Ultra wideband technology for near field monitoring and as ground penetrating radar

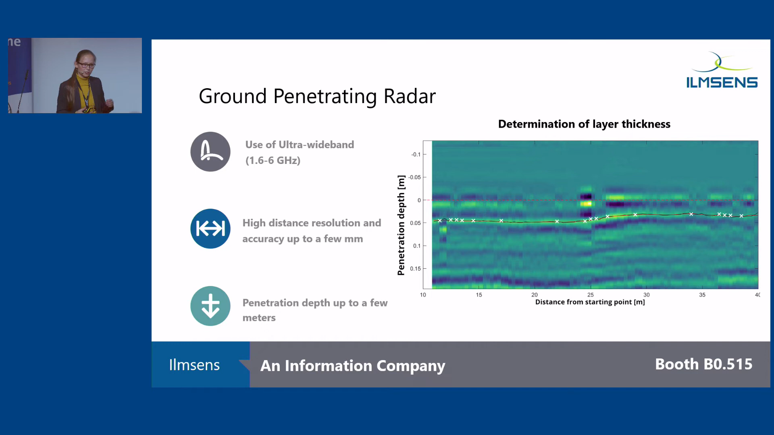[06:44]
And a bit lower at five centimeters you can see Something in the radar gram, which is caused by a reflection because one layer of asphalt ends and the second one starts and it get makes a reflection Which we can then detect with the radar and we used an automatic